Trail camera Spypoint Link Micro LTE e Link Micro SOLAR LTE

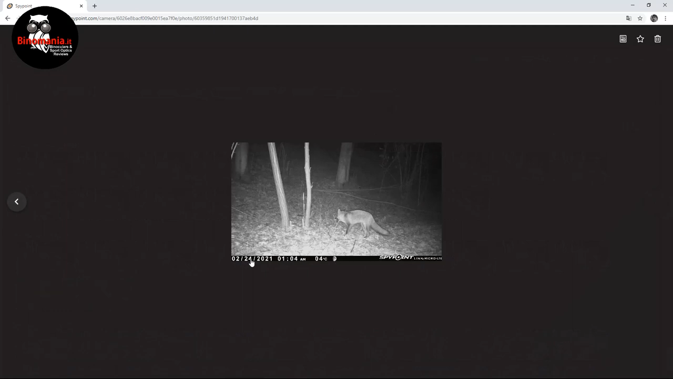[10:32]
quindi 24, anzi in realtà questa mattina, 24 febbraio 2021, l'una di mattina c'erano 4 gradi e qui c'era una bellissima volpe.
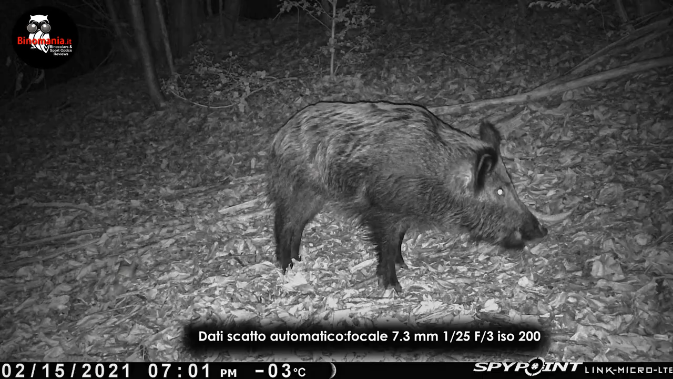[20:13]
Adesso vorrei esaminare con voi qualche immagine. Questi sono dei file che ho scaricato ovviamente dalla scheda SD. Questo è un cinghiale e come vedete ho riportato i dati di scatto automatico generati dalla trappola fotografica. Attraverso un programma di grafica sono riuscito a vedere le informazioni. Sono state scattate quasi tutte con focale 7,3 tra un decimo,
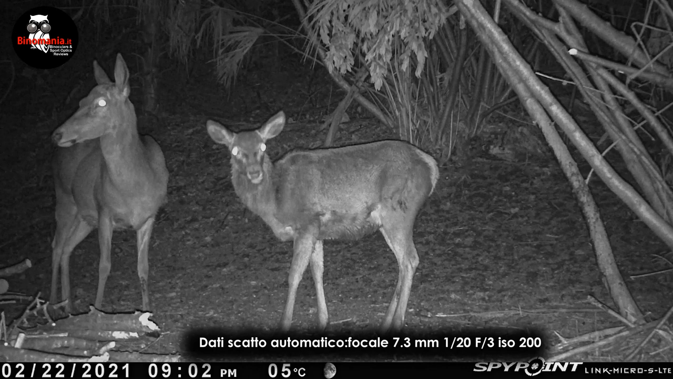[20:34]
un quarantesimo, sempre F3, ISO 100 e ISO 200. Questo ad esempio è una cerva con la prole,
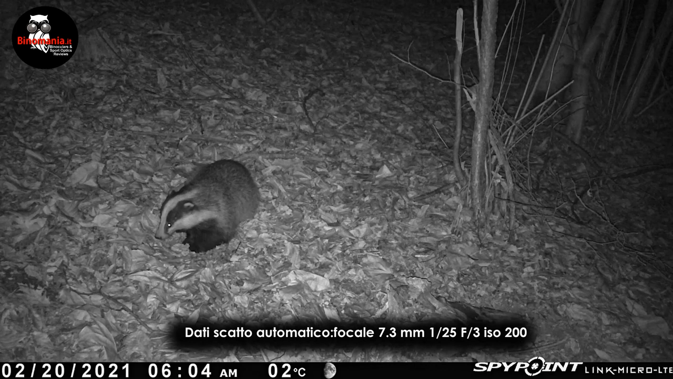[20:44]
questo è un tasso e adesso vi faccio vedere un altro ingrandimento di sempre lo stesso tasso ma in un altro fotogramma giusto per farvi vedere la qualità. Ecco qua erano le 10.30 di sera con 4 gradi del 20 febbraio e come vedete comunque si vedono molti dettagli sulla pelliccia del tasso. Questa invece è una faina e di questa foto visto che vorrei mostrarvi comunque imparzialmente le immagini vi faccio vedere il piccolo fotoritocco che ho effettuato. Come vedete quello sotto è la foto originale e ho fatto un riquadro per mostrarvi il contrasto e la nitidezza
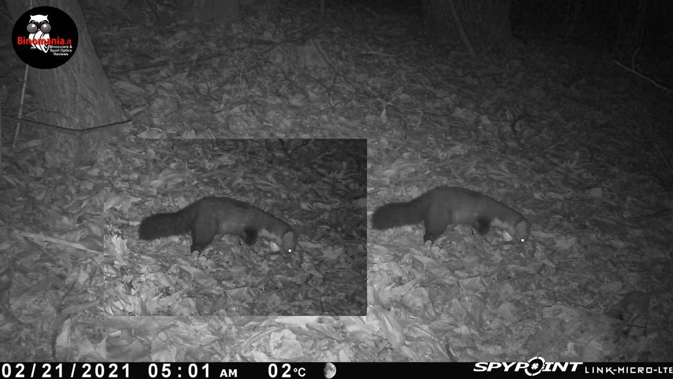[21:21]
che ho aumentato leggermente nelle foto che poi vi sto presentando. Comunque niente di trascendentale.